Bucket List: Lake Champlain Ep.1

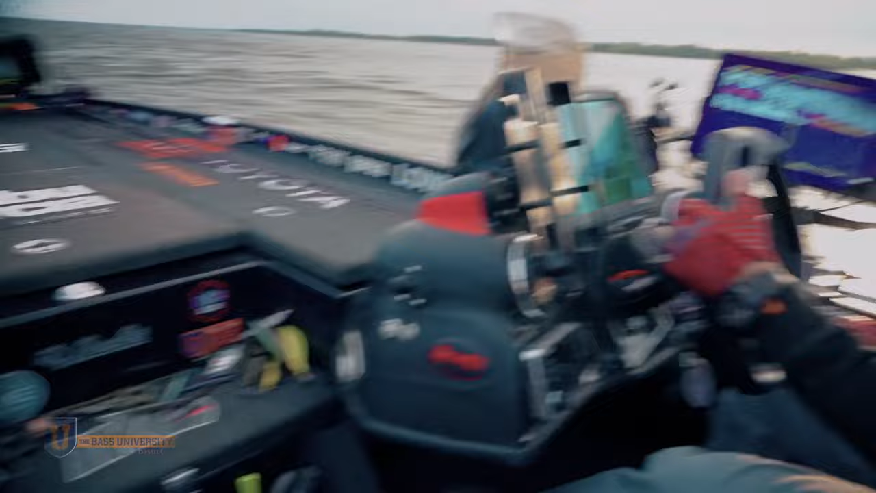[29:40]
It looks like we're out in the middle of nowhere, but what you have here, if you look at this,